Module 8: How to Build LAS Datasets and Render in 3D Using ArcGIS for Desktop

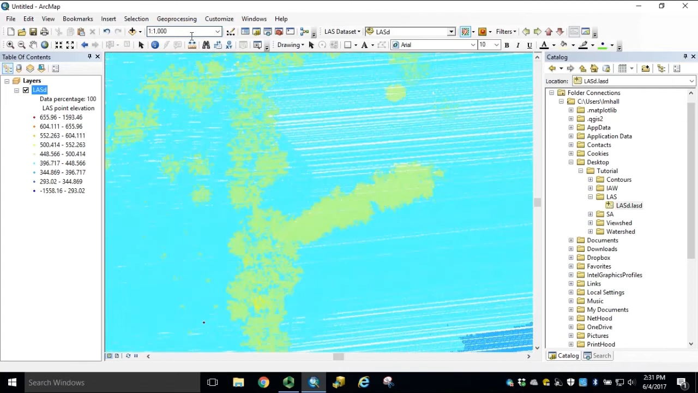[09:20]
rendering 100% of our data points, we can generate
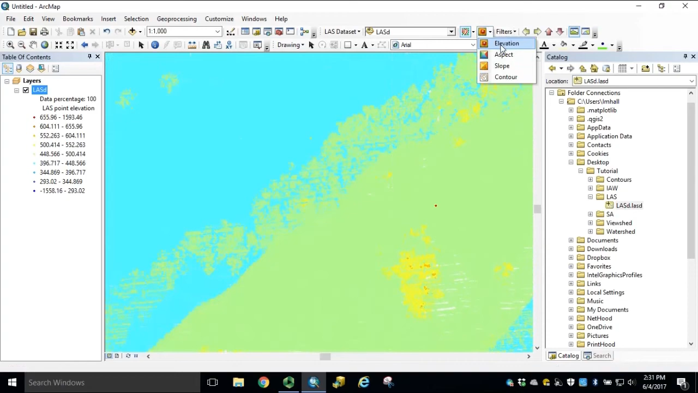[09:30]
a triangulated irregular network.
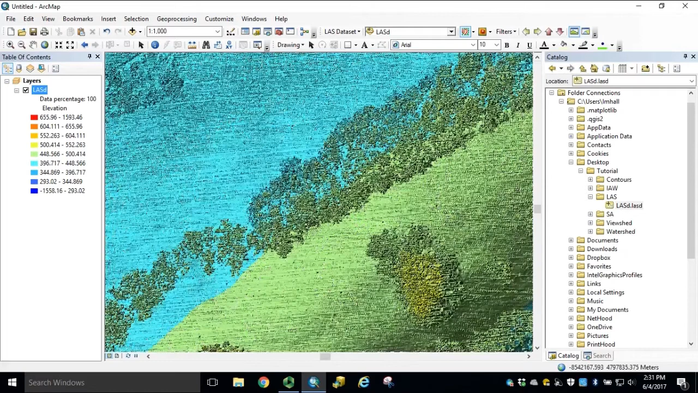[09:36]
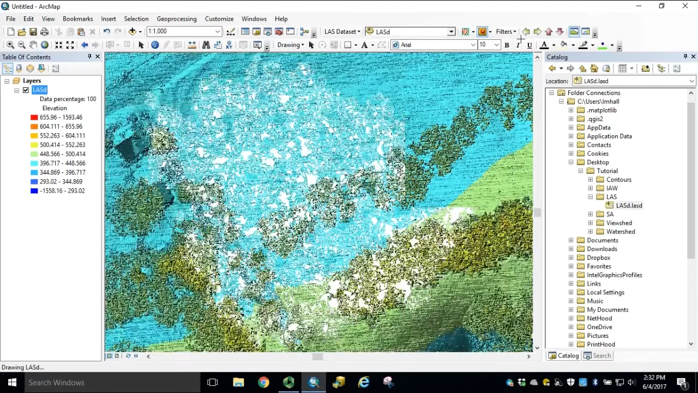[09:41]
With all of our points returned, we can filter out by ground, or going back to our elevation point rendering,
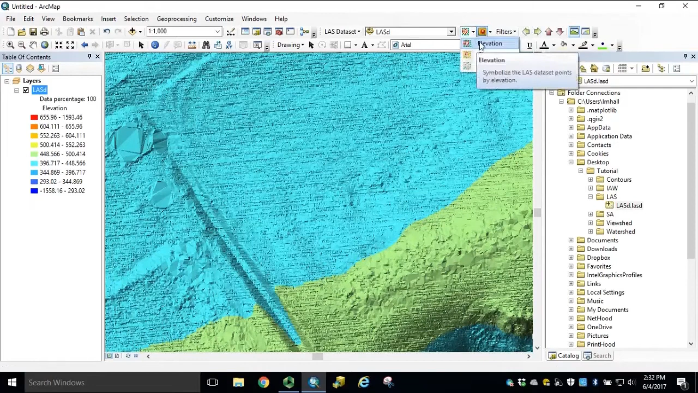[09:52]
we can draw an LES dataset profile cross-section.
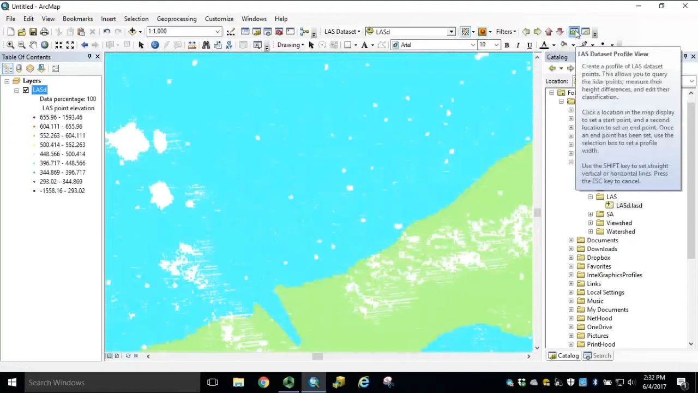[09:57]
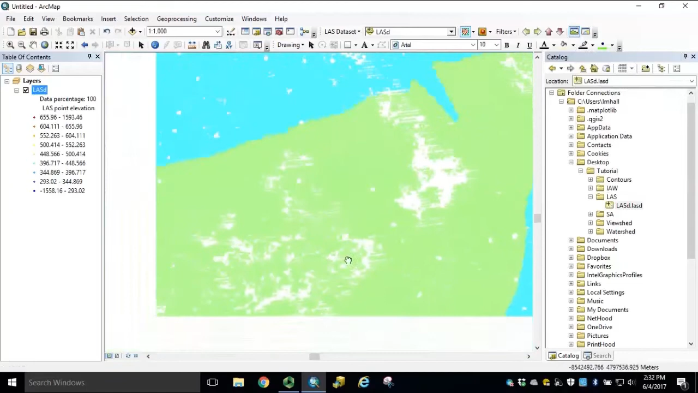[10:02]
We'll switch our filters back to all points. We'll select our LES dataset profile view.
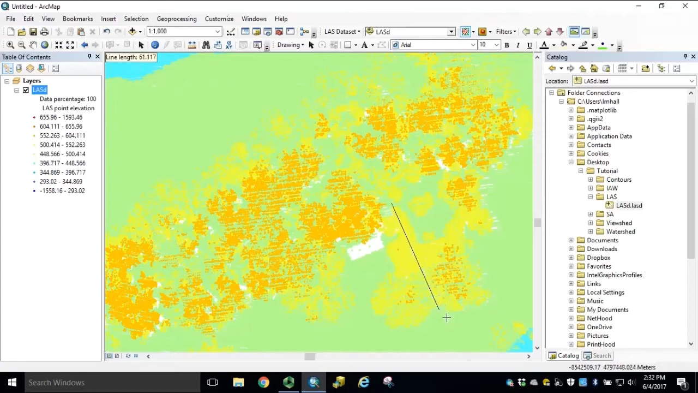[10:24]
Single click in the map to start the profile view. The second click will determine the length of the profile. And the third click will determine the width of the profile.
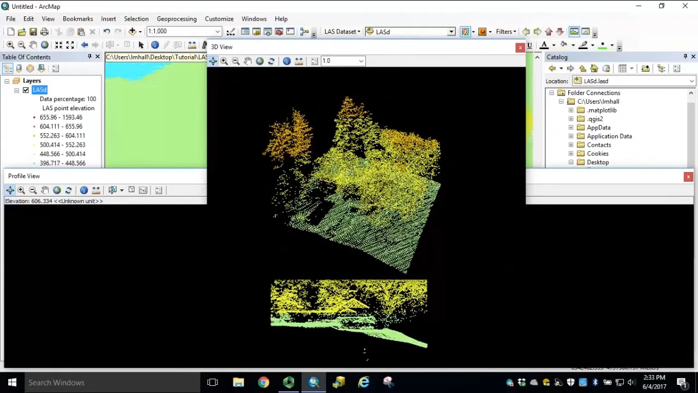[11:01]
With the profile view window still open, we can click LES dataset 3D view. Using the navigate icon, left click and drag on your cursor will rotate the point cloud.
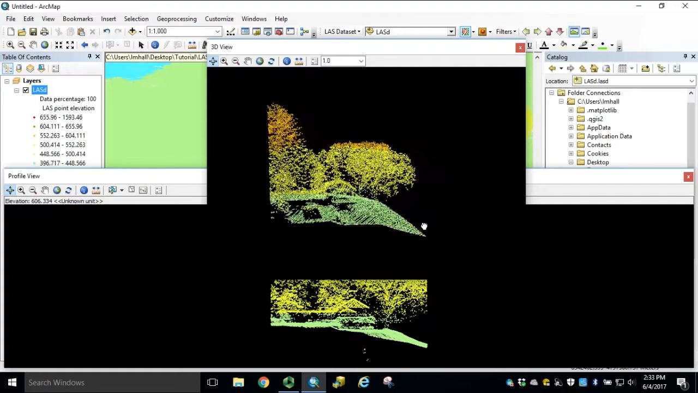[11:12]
If you have a mouse wheel, clicking in the mouse wheel will pan the point cloud.
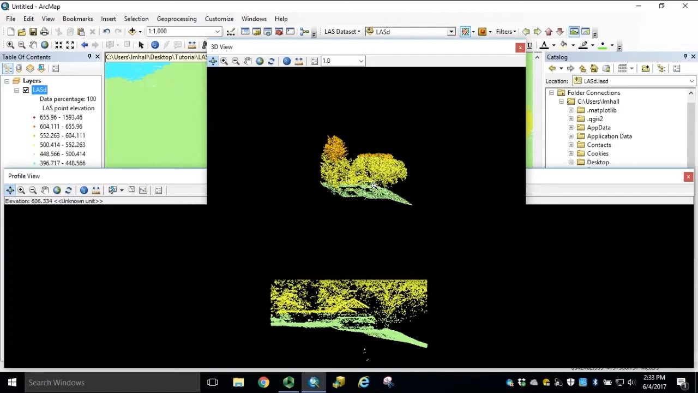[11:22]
And using the right click on the mouse, we can zoom in and out of the point cloud.
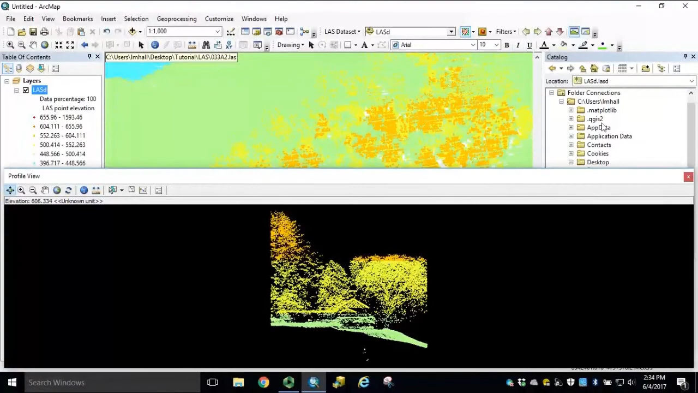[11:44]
Before we process an LES dataset to a raster dataset,